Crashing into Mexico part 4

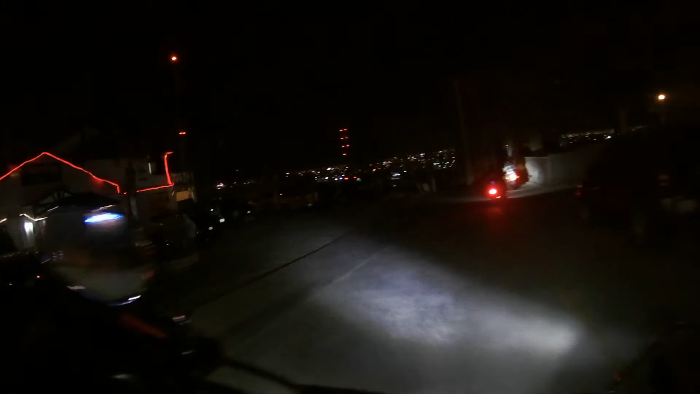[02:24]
Oh, the city lights over Rocky Point. Puerto Penasco. Beautiful Mexico.